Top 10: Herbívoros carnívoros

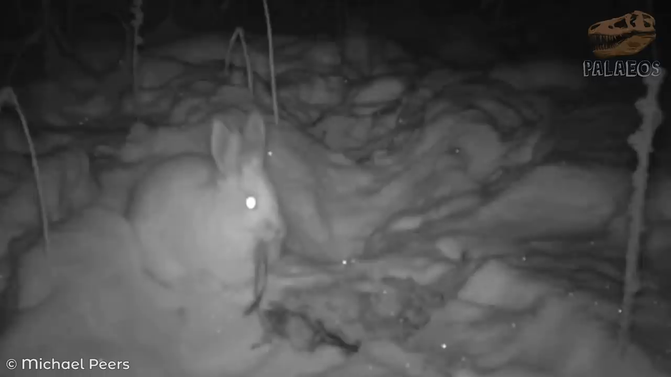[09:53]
Se los ha capturado en video consumiendo cadáveres de aves, linces e incluso conejos de su misma especie.